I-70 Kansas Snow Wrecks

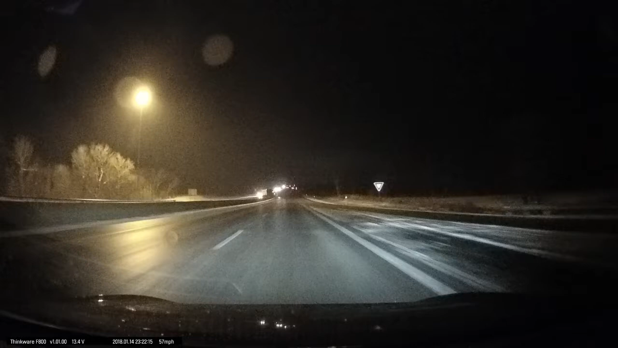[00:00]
Easy does it, easy does it. Oh, that is a truck that completely set off the road. Yeah, holy shit. Manual recording, run now, start. Yeah, we're completely sliding. That's one of his, uh, tires. Whoa, whoa, whoa, whoa, whoa, whoa, that's concrete. Yeah.